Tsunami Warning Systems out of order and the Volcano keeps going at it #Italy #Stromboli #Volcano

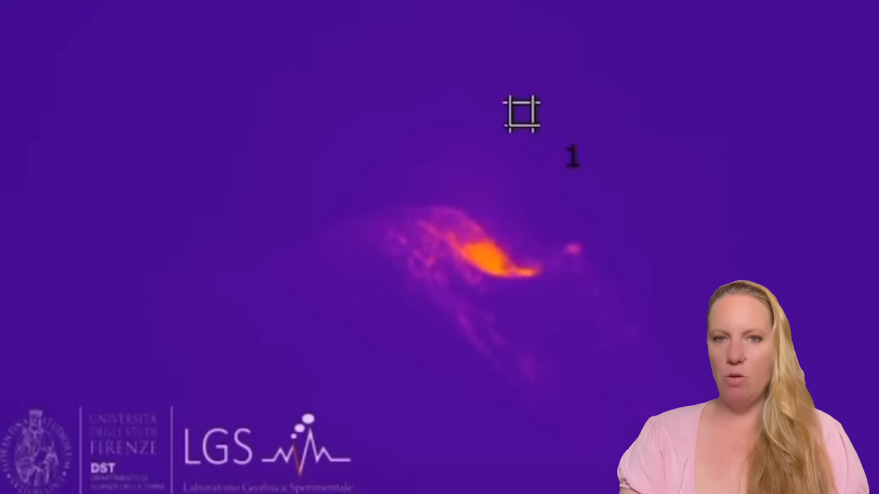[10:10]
and dusty so the picture is not as clear but they also say this was the activity that it did show on july 3rd um when there was the partial collapse of the crater wall terrace so to speak um in the section n e and you can see it in this thermal camera and you see it's
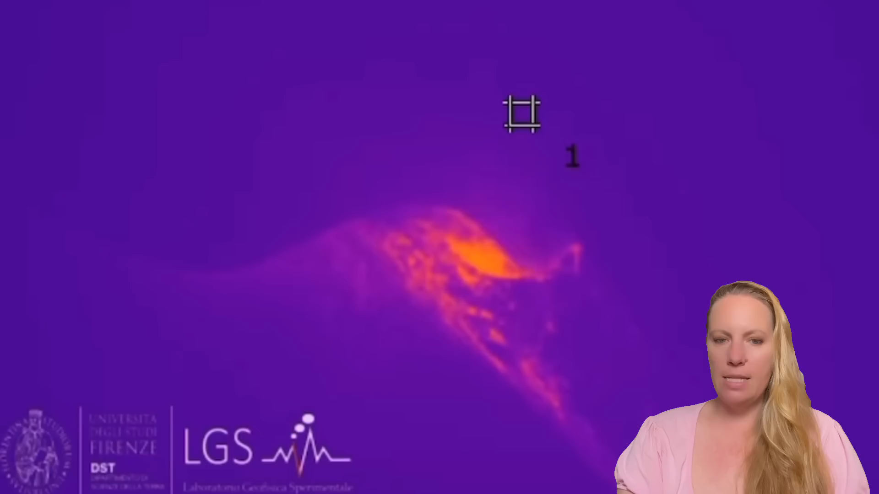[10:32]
all of a sudden it's getting more intense and then it's flowing and it's spilling it's spilling it's spilling and then the stuff is sliding down and eddie's just having a conversation
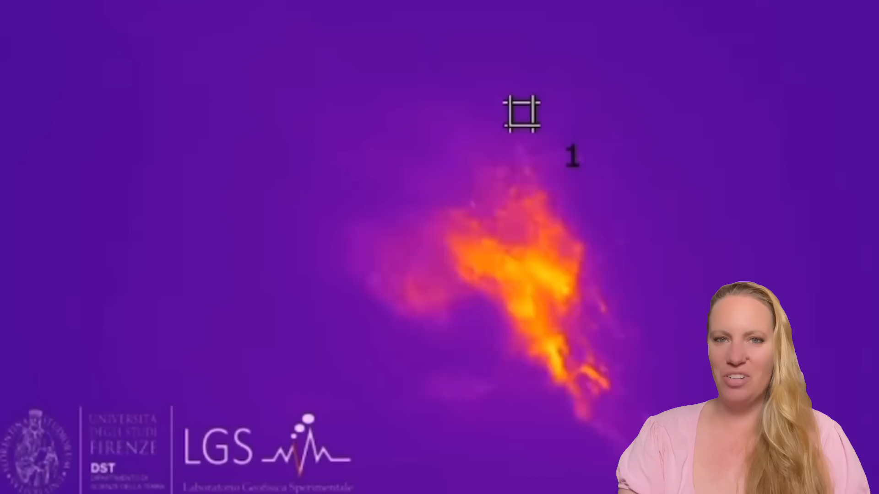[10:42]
with rudy below me that's why you hear the gnarling the sound so interesting video as well